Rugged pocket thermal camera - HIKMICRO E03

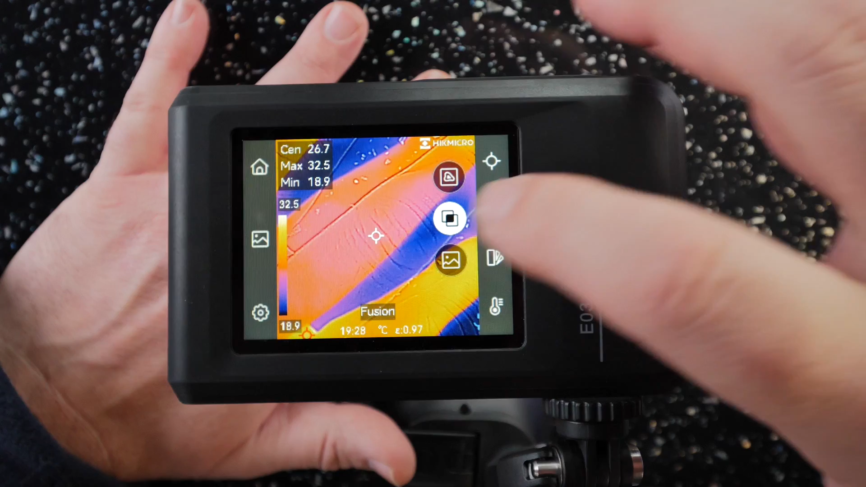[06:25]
On screen: spot 26.7°C, max 32.5°C, min 18.9°C, scale top 32.5°C, scale bottom 18.9°C
The bottom one is literally just the camera on its own as you can see there.
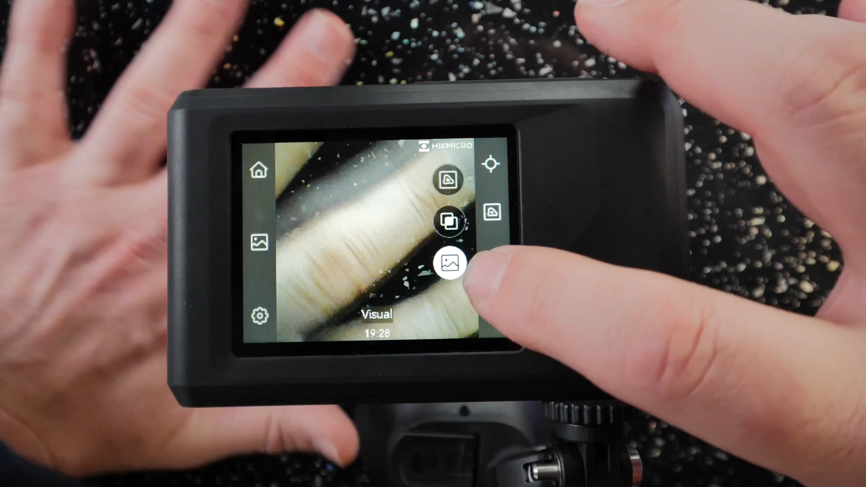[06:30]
As you can probably see as well what's happening every few seconds is a little click from
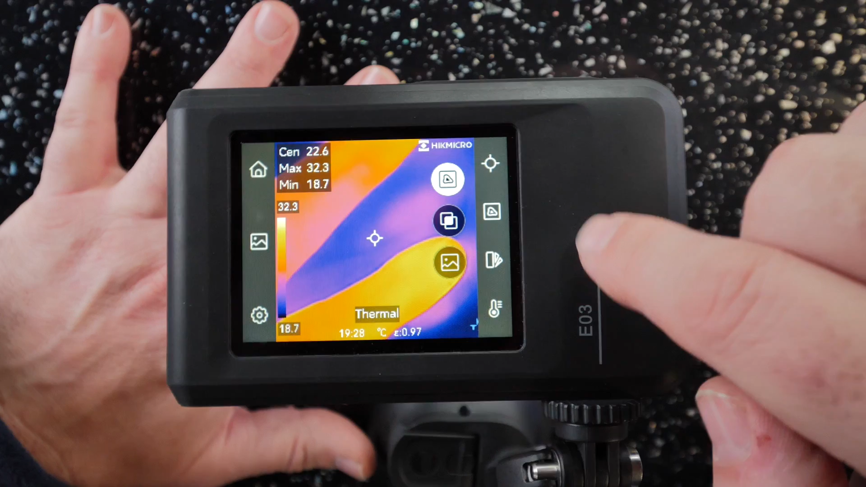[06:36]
On screen: max 32.3°C, min 18.7°C, scale top 32.3°C, scale bottom 18.7°C
the camera and it says calibrating at the top because what it does is it recalibrates
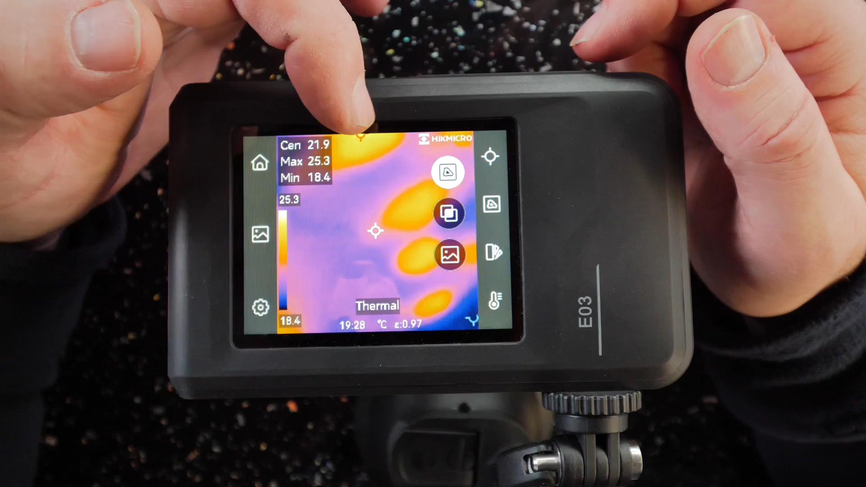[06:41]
On screen: max 25.3°C, min 18.4°C, scale top 25.3°C, scale bottom 18.4°C
itself to the minimum maximum temperatures for the best view. The next one down is the colour palettes.
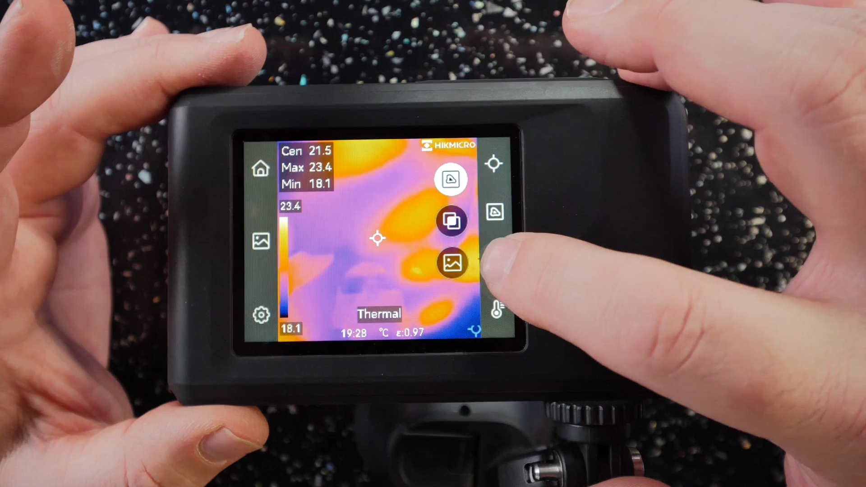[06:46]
On screen: max 23.4°C, min 18.1°C, scale top 23.4°C, scale bottom 18.1°C
You can change the colour palettes to best match the situation that you're trying to use the camera for.
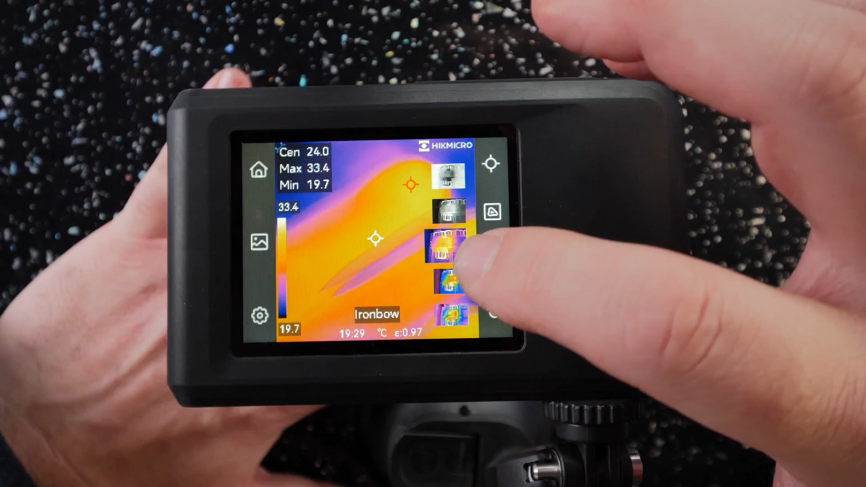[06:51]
On screen: max 33.4°C, min 19.7°C, scale top 33.4°C, scale bottom 19.7°C
We've got quite a few to go through as well look.
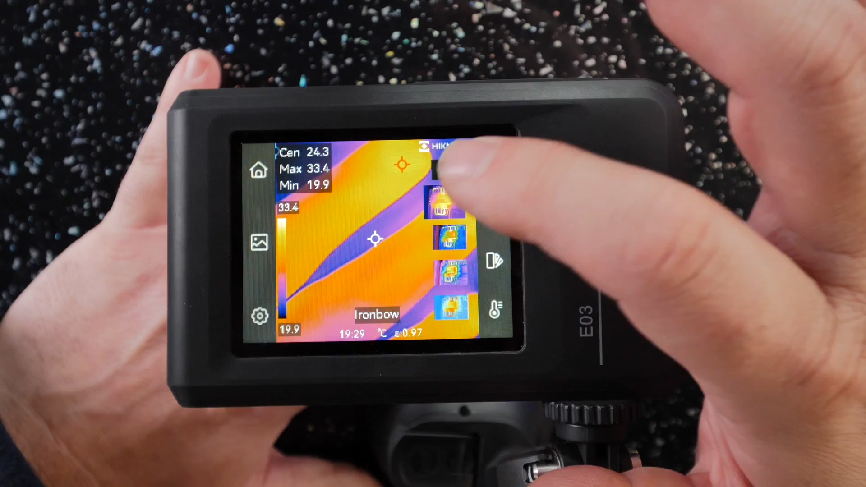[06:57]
On screen: max 33.4°C, min 19.9°C
So if I put that back to what it was. The one at the bottom that's to set the temperature range.
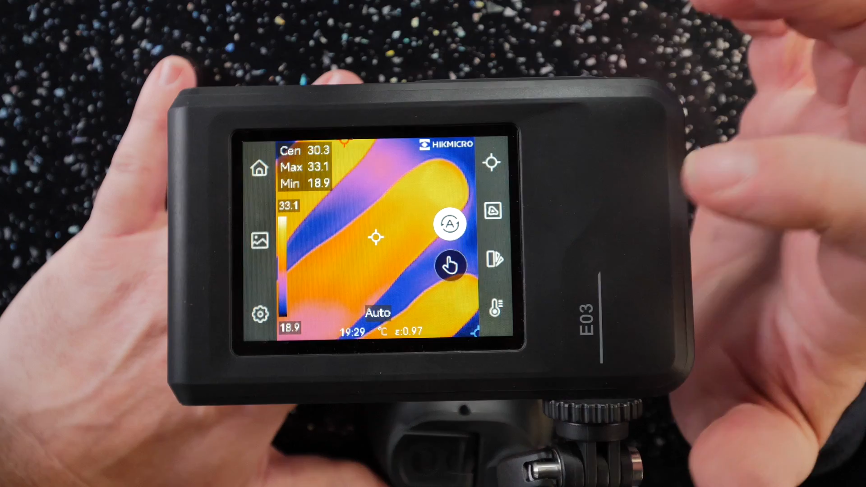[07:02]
They call it level and span. We've got an automatic there so what it'll do is it'll adjust these colours depending on the range of temperatures that's on the screen between the minimum and the maximum.
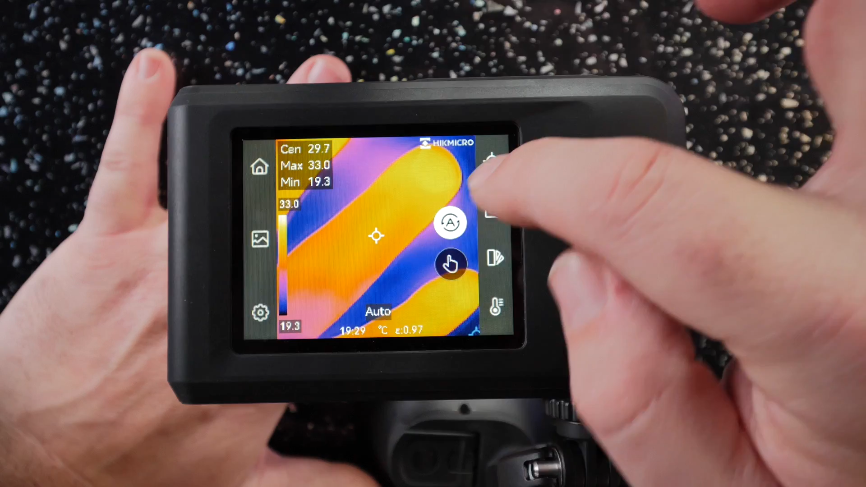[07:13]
What it'll do is it sets the minimum to like a really dark colour and it sets the maximum to a light colour.
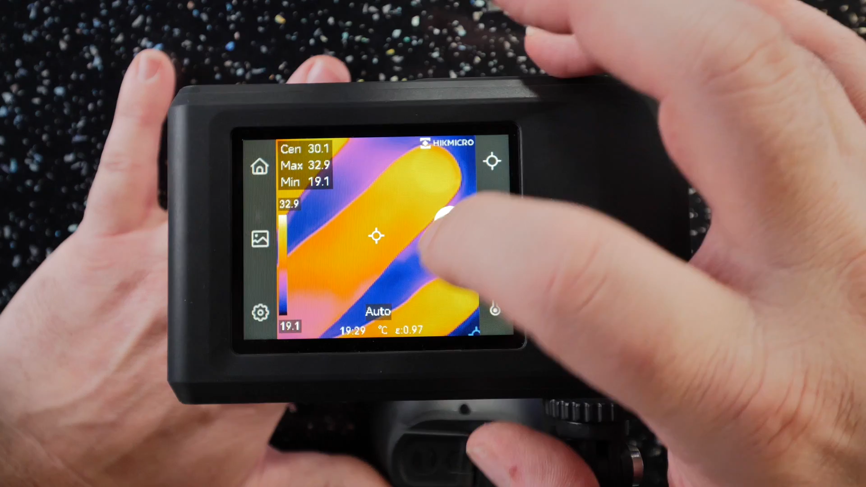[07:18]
On screen: max 32.9°C, min 19.1°C, scale top 32.9°C, scale bottom 19.1°C
So what we can do is if we click on this manual but if
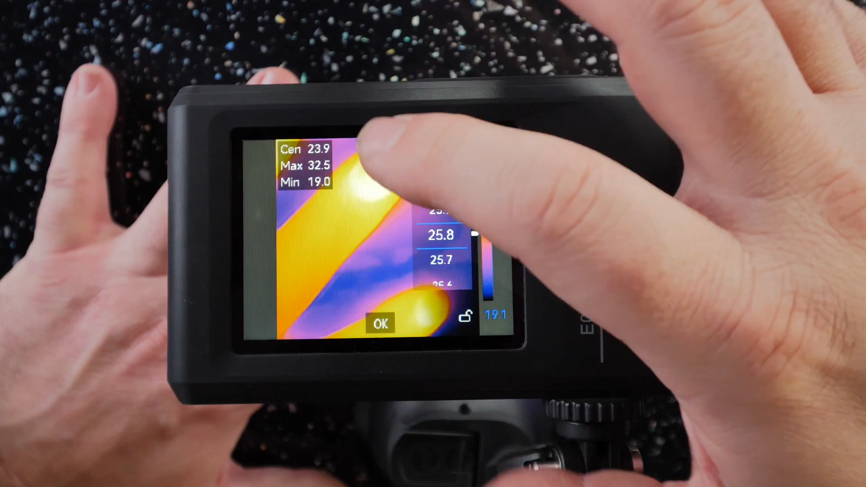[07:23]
I click on an area of interest say my finger what it'll do is it'll highlight
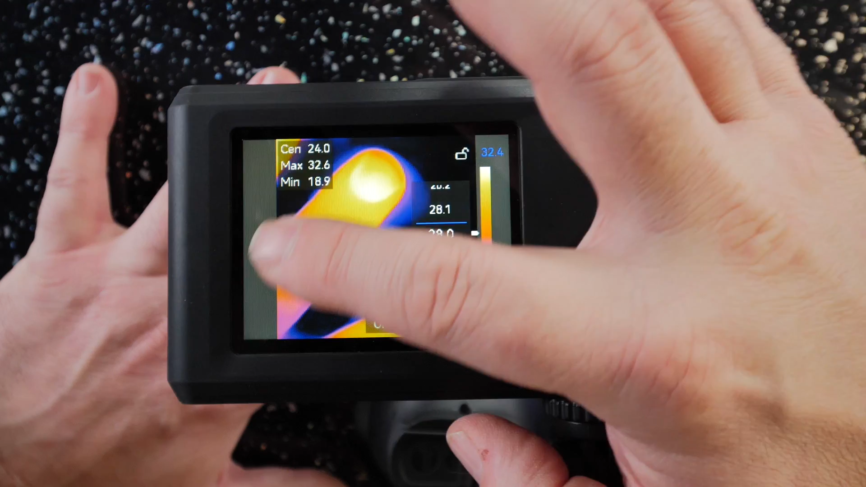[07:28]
that particular thing and everything else will be quite dark.
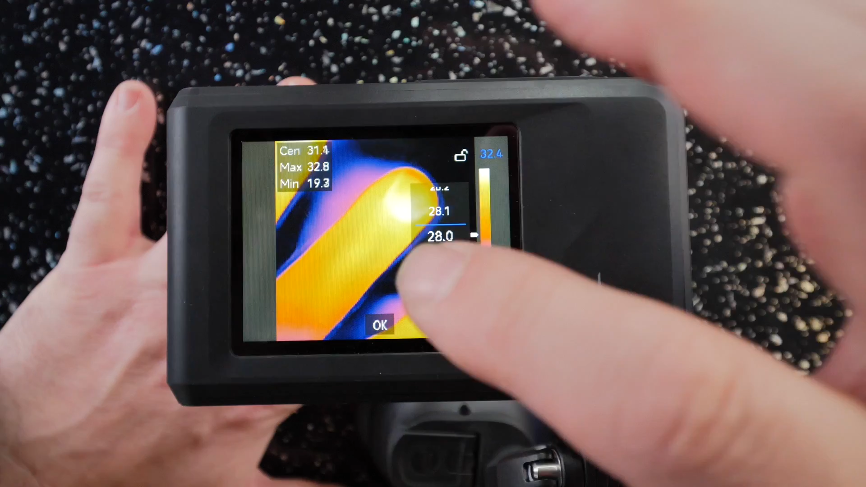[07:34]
So when you're looking specifically at an area of interest it will highlight that for yourselves so you can see it quite easily.
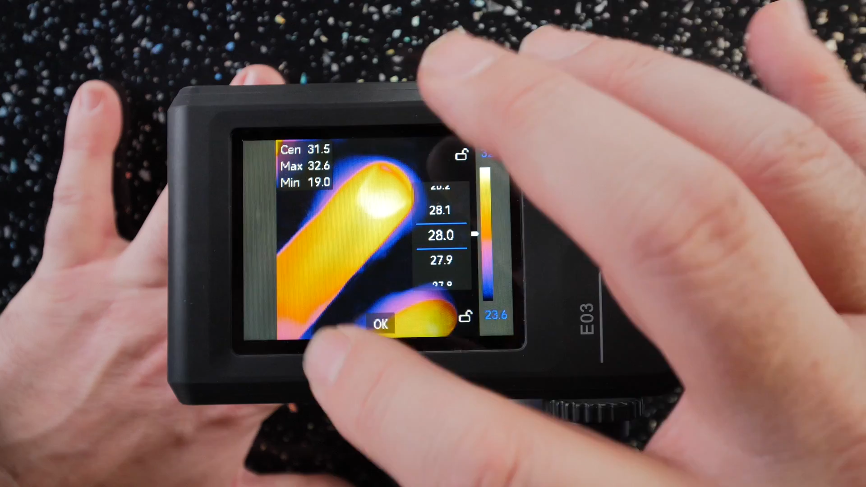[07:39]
So what we'll do is we'll have a look at that when we're out looking at things a bit further away than my fingers on this desk.
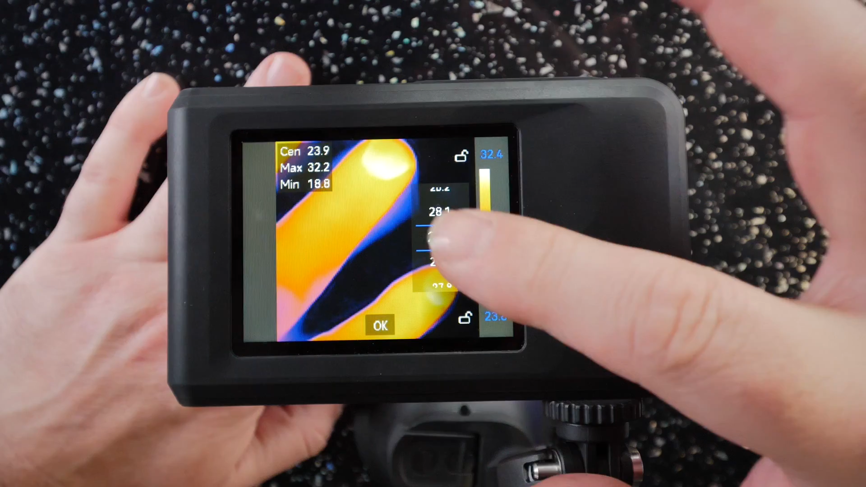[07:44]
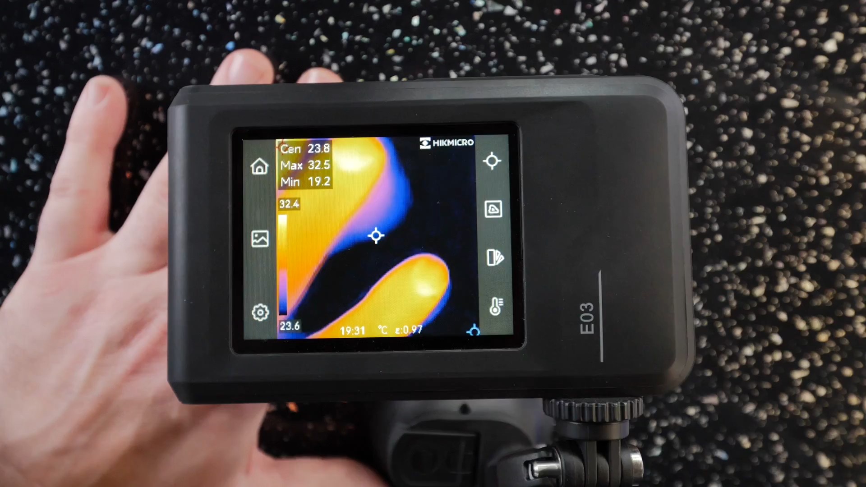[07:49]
Back in the live view we've got a digital zoom that we if we just tap anywhere this will bring this one times up.
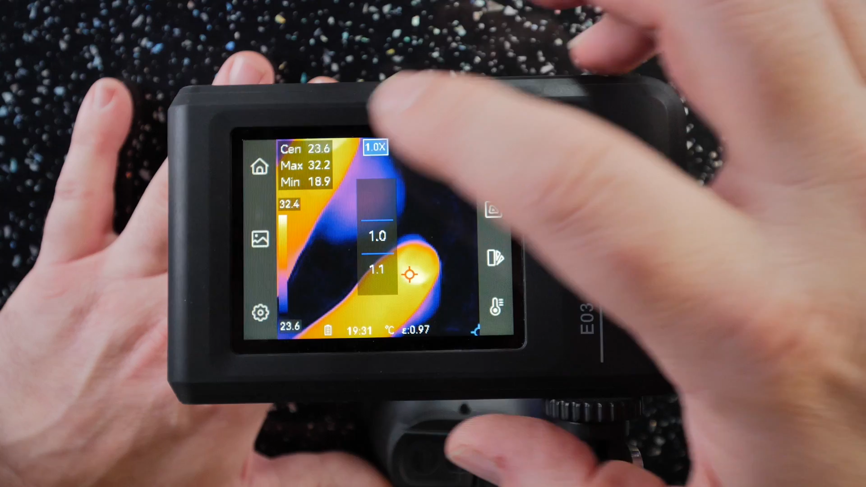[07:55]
So if I click on that we can click anywhere and we can digitally zoom it in on any particular thing of interest.
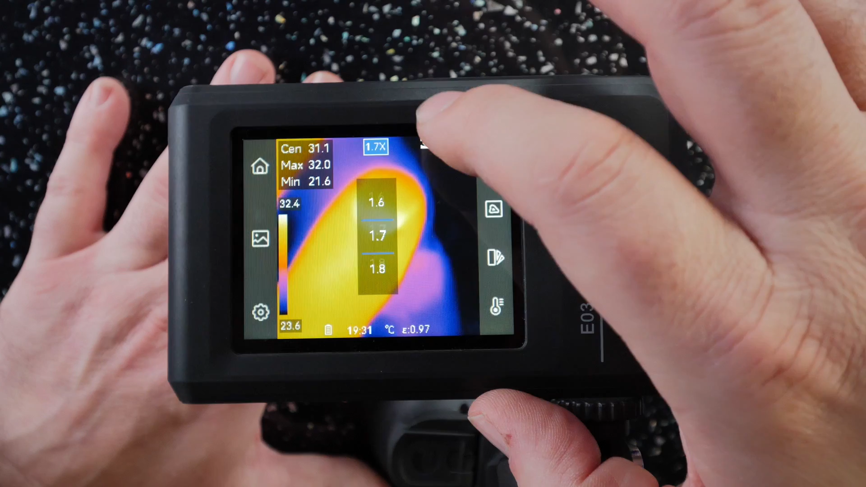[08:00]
On screen: max 32.0°C, min 21.6°C, scale top 32.4°C, scale bottom 23.6°C
Up to 2.2 times zoom.
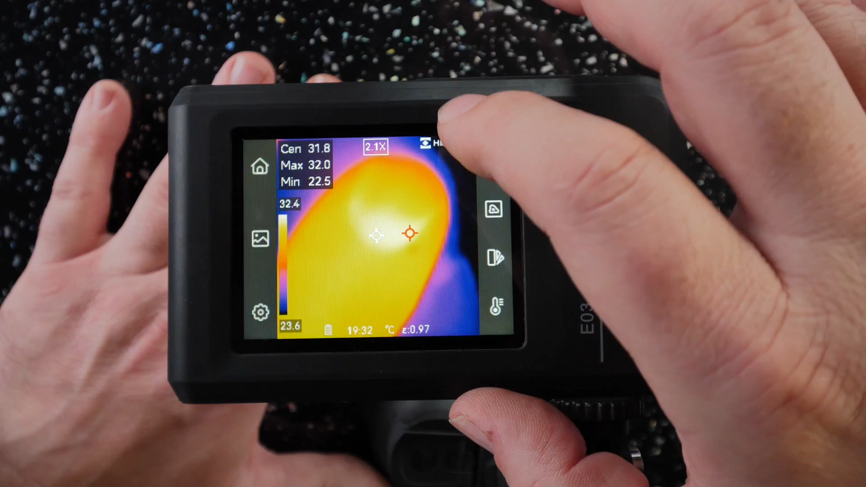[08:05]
On screen: max 32.0°C, min 22.5°C, scale top 32.4°C, scale bottom 23.6°C
If I go back out we'll zoom that back to one times and you see the difference there.